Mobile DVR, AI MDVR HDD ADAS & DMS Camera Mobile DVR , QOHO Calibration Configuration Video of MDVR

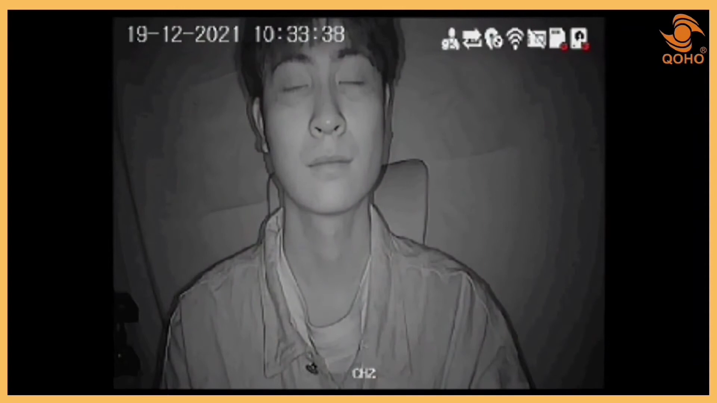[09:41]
Adjust the lens so that the driver's face is clearly visible on the monitor.
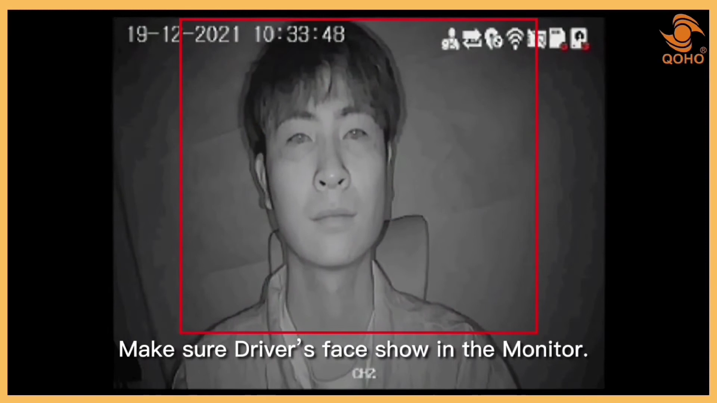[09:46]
If the setting is already acceptable, press enter twice on the remote. Then enter your password and click OK.
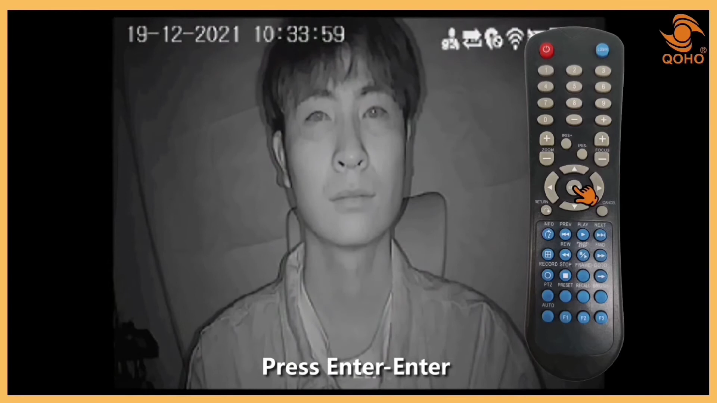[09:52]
After that, you will hear a calibration complete sound. Calibration complete. To enter test mode, press login on the remote, followed by clicking the auto. It will then go into test mode.
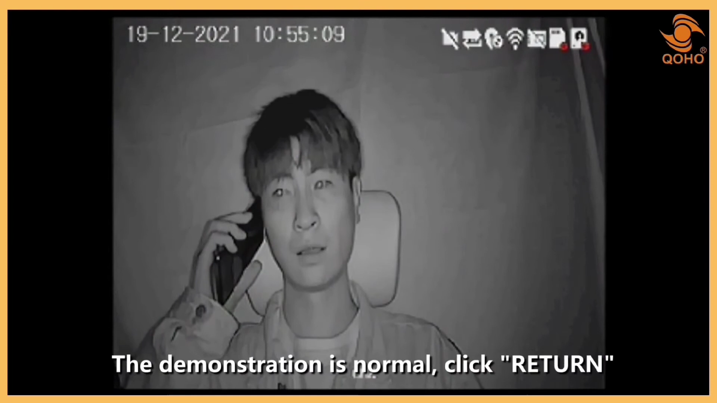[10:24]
Click return if everything is operating fine.